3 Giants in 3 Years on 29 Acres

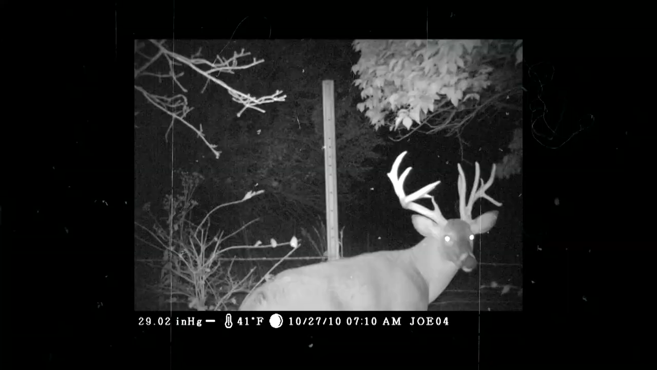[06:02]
The first year in there, we set up some trail cameras and got a picture of this big deer called, we called him Big Lefty because his left side is all messed up.
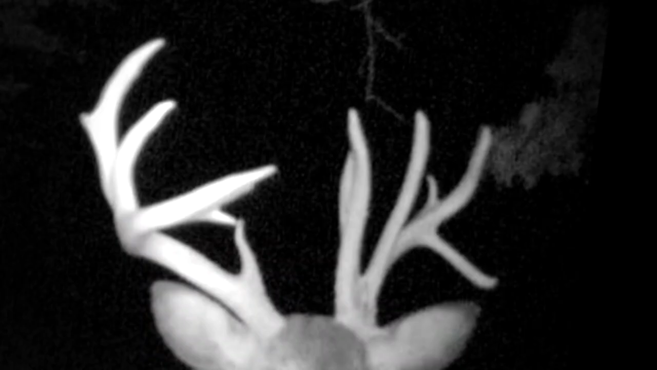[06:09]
And we got four or five trail camera pictures of him, and that was gonna be the deer I went after this year.